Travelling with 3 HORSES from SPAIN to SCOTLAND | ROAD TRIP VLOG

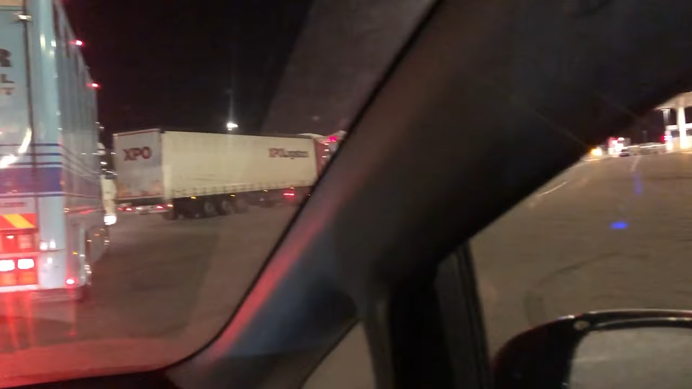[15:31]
But then she spoke to someone in the office and they've let me through. So I'm now going through with the trucks as a freight booking. I think I'm blocking here now.
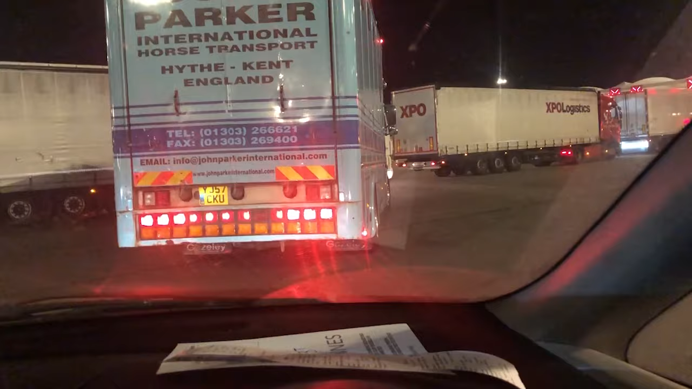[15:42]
There's big trucks everywhere, but that means I can follow Charlie and we're in the same lane and the car will be where the horses are. So that's better, because if I went through as a car,
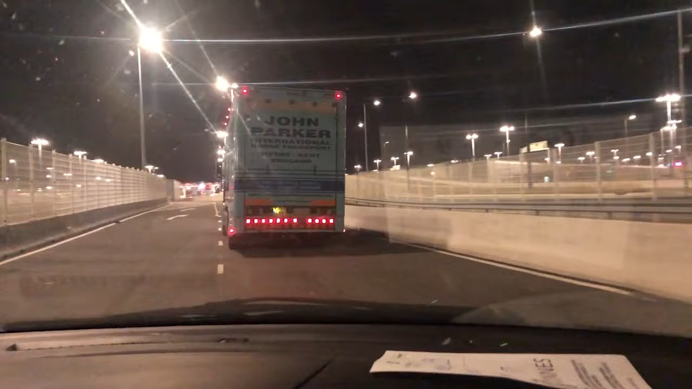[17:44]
Anyway, I think that's us off towards the boat now. I'm glad I'm following Charlie. It's really hard to know where to go.